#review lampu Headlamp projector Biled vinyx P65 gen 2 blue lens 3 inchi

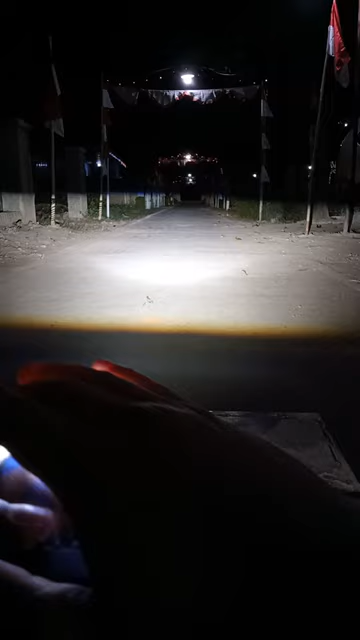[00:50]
padat untuk head beam nya kita tes ya nih seperti ini untuk head beam nya nah untuk head beam nya juga lebar ini jarak dari sini sampai sana itu kurang lebih 100 meter ya